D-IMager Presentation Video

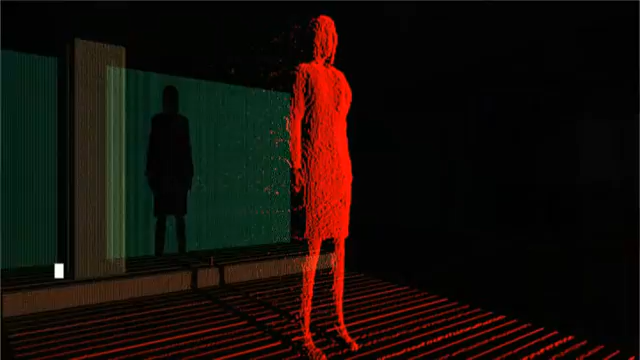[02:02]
The real-time pixel-by-pixel binary range data and the grayscale image compiles the final output.